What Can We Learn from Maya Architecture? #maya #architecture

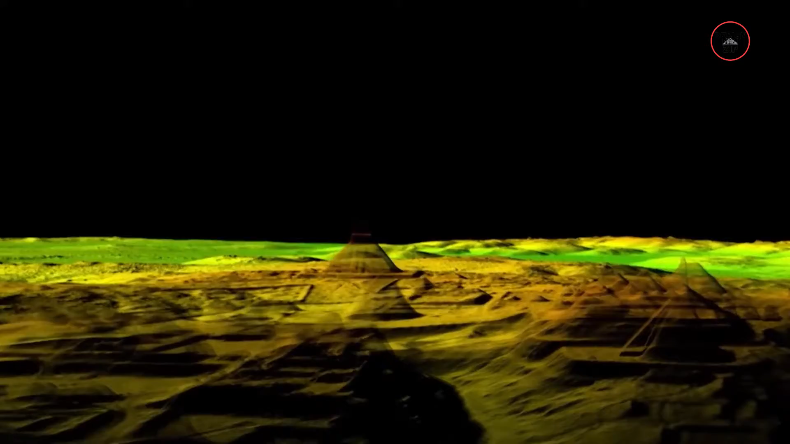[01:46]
ranging from the grandeur of step pyramids to the elegance of palatial complexes.